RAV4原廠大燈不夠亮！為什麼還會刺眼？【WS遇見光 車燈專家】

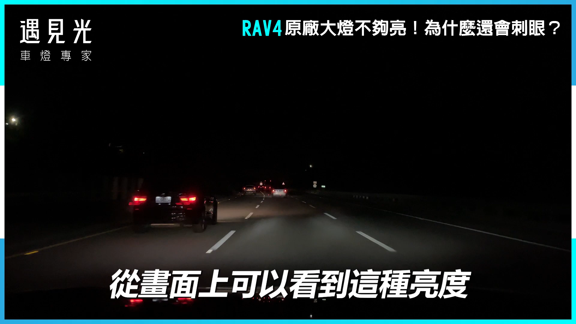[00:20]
这种亮度行驶在高速公路上的照明效果首先最大的问题当然是照射距离不够远目测可以看到最远的距离大约在30公尺左右这么短的可见距离如果有突发事件发生我们能够反应的时间会非常的短相对风险性会高很多而且这样看照射范围其实也不大如果行驶在高速公路上能反应的时间也不多